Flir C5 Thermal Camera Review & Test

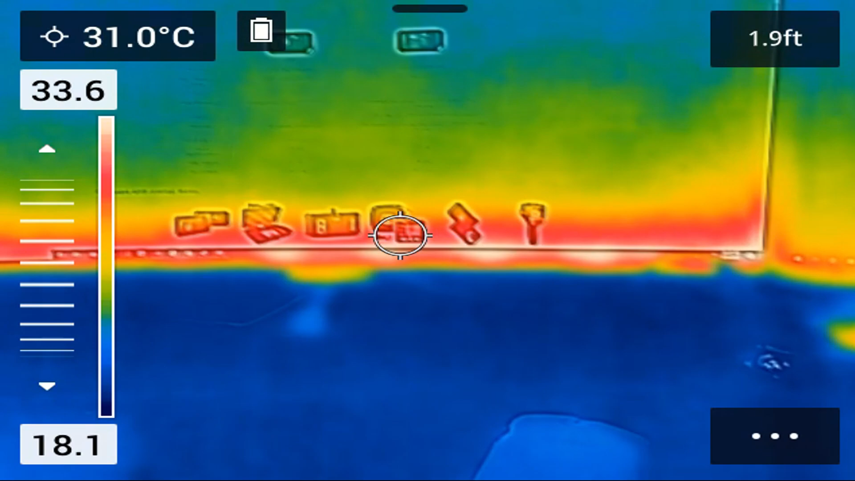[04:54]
On screen: spot 31.0°C
This doesn't want to pick a specific temperature range.
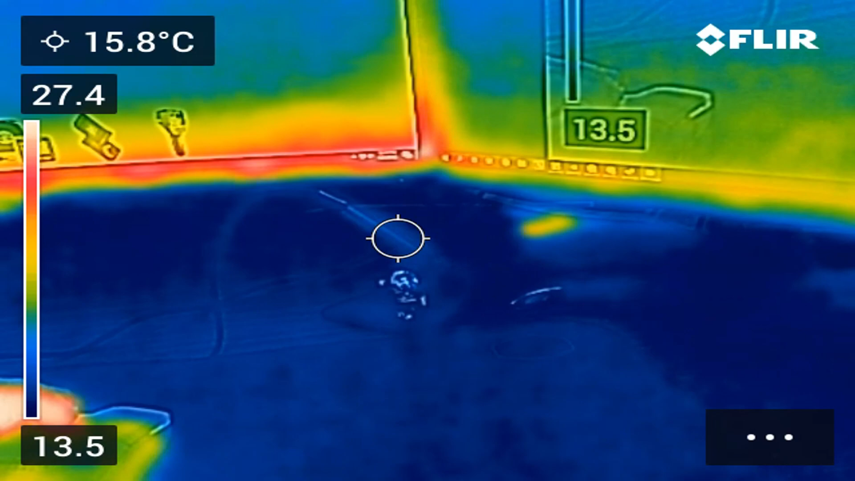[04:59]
On screen: spot 15.8°C
And here's just me kind of just testing around. So as you can see, the really red light is actually the monitor. It's the very bottom where most of the heat's coming out.
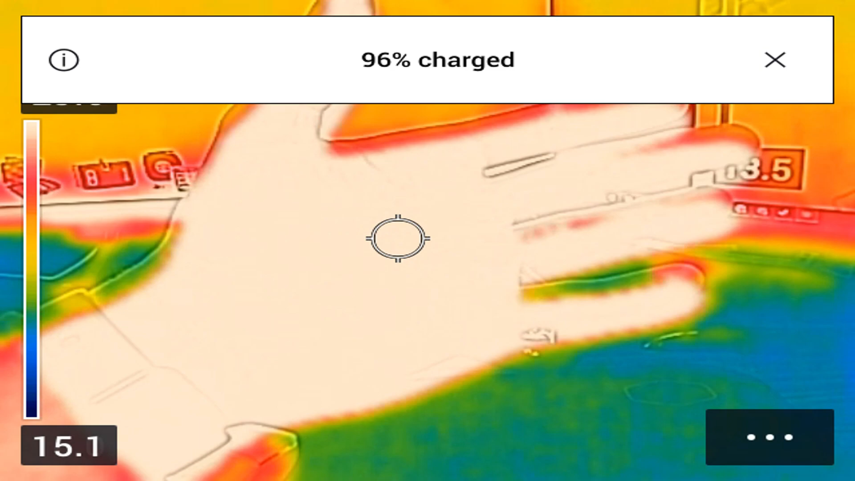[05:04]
And here's me putting my hand in the range.
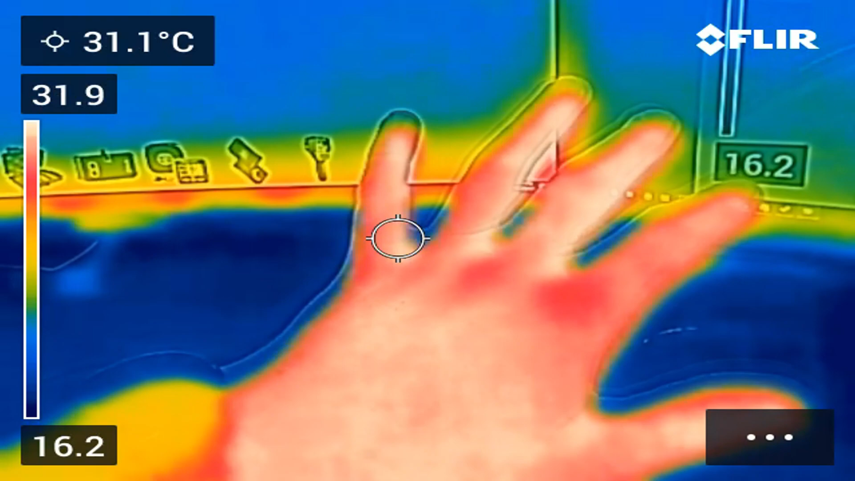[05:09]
On screen: spot 31.1°C
So you can see we're getting around 31 C, just basically outside body temp. And then obviously all the blue in the background is where it's a lot colder.
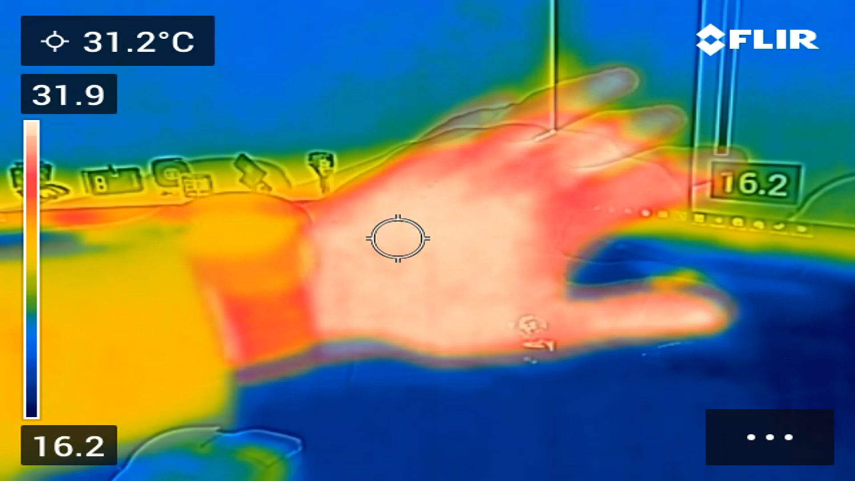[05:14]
On screen: spot 31.2°C
And like I said, you can change those colors to really whatever you want. You can see my watch is putting off a good amount of heat there.
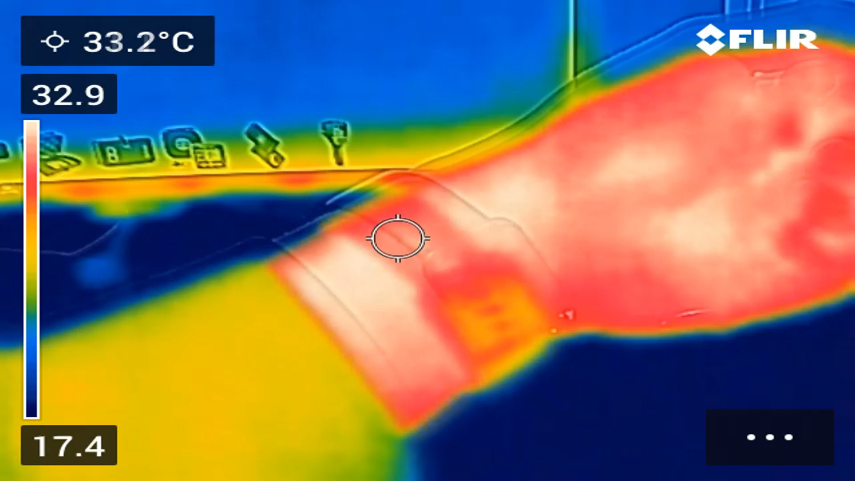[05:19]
On screen: spot 33.2°C
But yeah, this thing is really good for, you know, finding hot spots and cold spots, you know, for all kinds of different businesses, really.